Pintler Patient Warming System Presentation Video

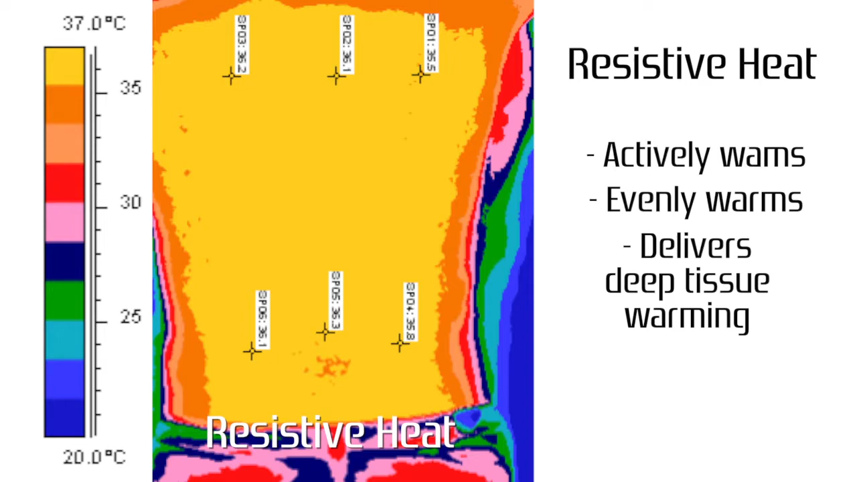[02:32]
On screen: scale top 37.0°C, scale bottom 20.0°C
It demonstrates a large area of actively and evenly warmed skin. Resistive warming delivers deep tissue warming. As you can see, the two methods warm very differently. Conductive warming delivers a very broad area of tissue warming, ten times larger than forced air.
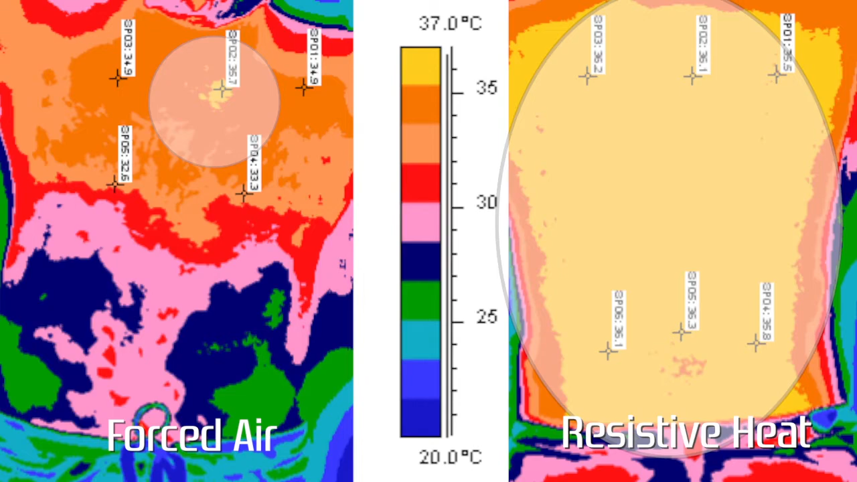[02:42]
On screen: scale top 37.0°C, scale bottom 20.0°C
The same holds true for a female subject. Topical warming versus tissue warming. These images tell the story. Resistive warming delivers more thermals to the patient with minimum loss of energy.
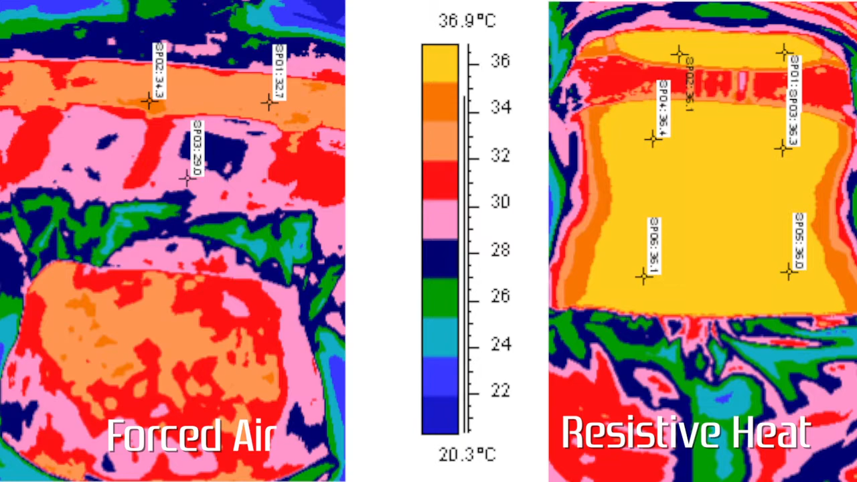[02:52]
On screen: scale top 36.9°C, scale bottom 20.3°C
Resistive warming is delivered to the patient in the most efficient and effective method.